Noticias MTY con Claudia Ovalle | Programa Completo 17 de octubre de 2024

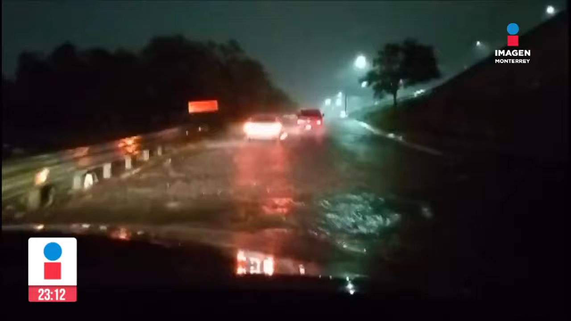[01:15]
Para empezar, los automovilistas se toparon a primeras horas de la mañana con avenidas cerradas y vehículos varados en el par vial de Morones Prieto y Constitución.
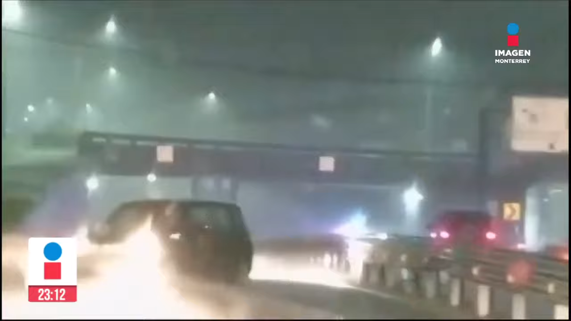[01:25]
Sobre esta última avenida, un automóvil quedó atascado por el agua en un desnivel a la altura de Félix Hugo Gómez, provocando que los autos se regresaran en sentido contrario.
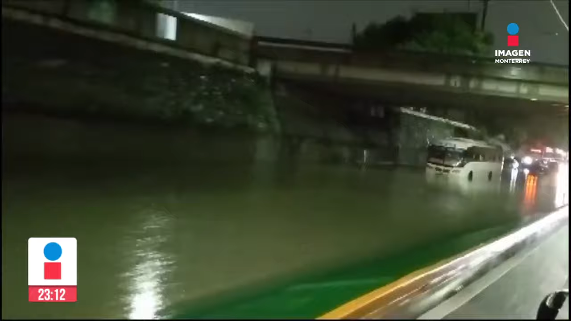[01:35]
Sobre Morones Prieto, un camión quedó varado a la altura del Puente del Papa, provocando un atasco vial. En la misma avenida, más vehículos varados ocupaban un carril y otro más se accidentó cayendo en un pozo de considerable tamaño al pie del camillón. Siguiendo sobre la misma zona,
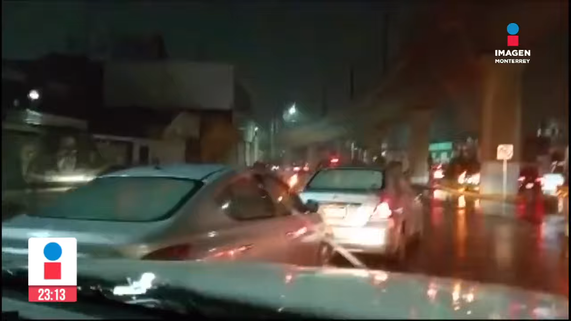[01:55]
se reportaron fallas del servicio de electricidad y luz a la altura de la colonia Repueblo, y más vehículos atascados sobre la avenida Colón y otros arrastrados por la corriente en la colonia Villa Olímpica, en Guadalupe.